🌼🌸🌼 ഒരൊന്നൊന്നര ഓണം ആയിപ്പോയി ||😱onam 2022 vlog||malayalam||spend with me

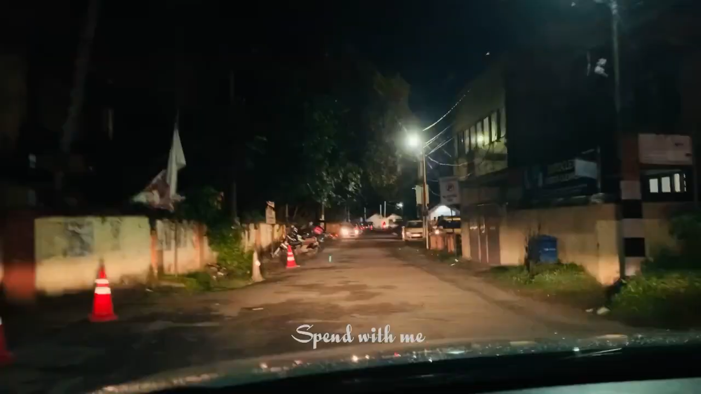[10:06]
അപ്പോൾ അങ്ങനെ നമ്മളിത് ആ റെസ്റ്റോറൻറ്റിൽ എത്തിയിട്ടുണ്ട്. ഇവിടെയും പറഞ്ഞ പോലെ ബീച്ചിലൊക്കെ കാര്യം പറഞ്ഞ പോലെ തന്നെ ഭയങ്കര തിരക്കായിരുന്നു, പാർക്കിങ്ങൊക്കെ ഫുള്ളായിട്ടുണ്ട്.
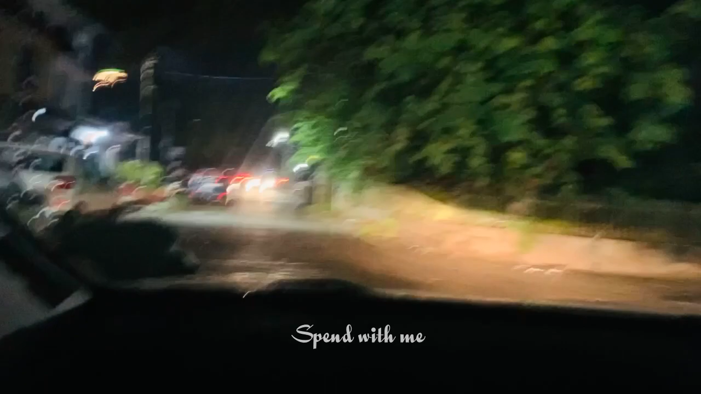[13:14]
അറിയാത്തവർക്ക് വേണ്ടി പറഞ്ഞു തന്നേ ഉള്ളൂ.
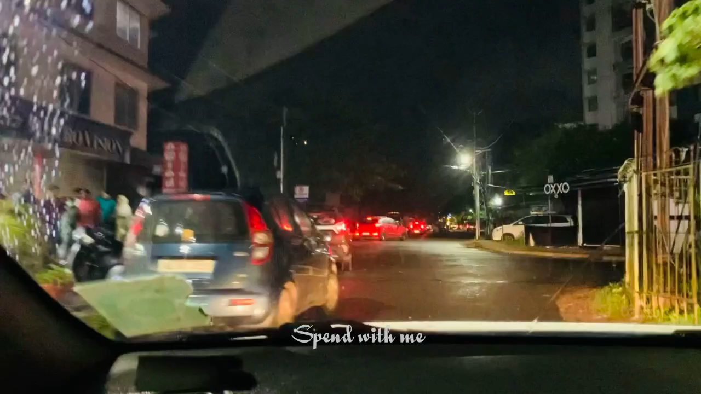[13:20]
അപ്പോൾ ഇവിടെ എത്തിയ സമയത്ത് ഇവിടെയും ഭയങ്കര തിരക്കാണ്, അകത്തും ഫുള്ളാളാണ് പുറത്തും ഫുള്ളാളാണ്. അങ്ങനെ ഇവിടെയും നല്ല തിരക്കുണ്ട് കേട്ടോ.